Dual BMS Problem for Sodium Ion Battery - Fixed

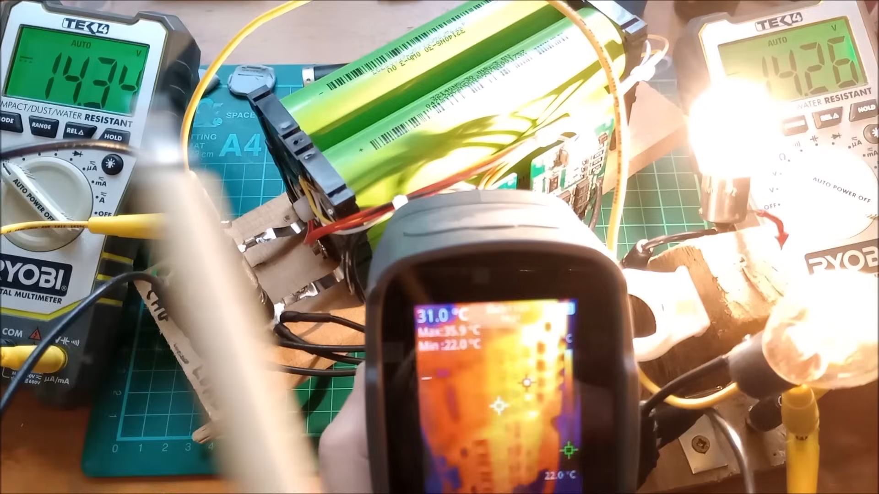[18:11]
On screen: spot 31.0°C, min 22.0°C
They're only 50 milliamps. There's not a lot of current there. But, and some of this heat might actually be heat that's risen up from these MOSFETs down here and is just, has just heated the board. But there we are. The two voltages are essentially the same and the MOSFETs are all switched solidly on. And therefore we could now put far more current through this. You know, these are rated at 50 amps, but I'd probably derate that to say 25.